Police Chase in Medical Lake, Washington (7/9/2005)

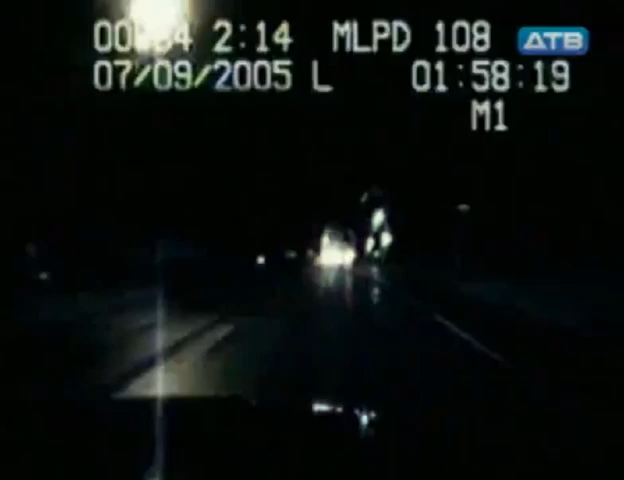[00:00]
Дождливая ночь в Медикал-Лейк, штат Вашингтон. Но полиция должна поймать грабителя. Скорость 110 км в час.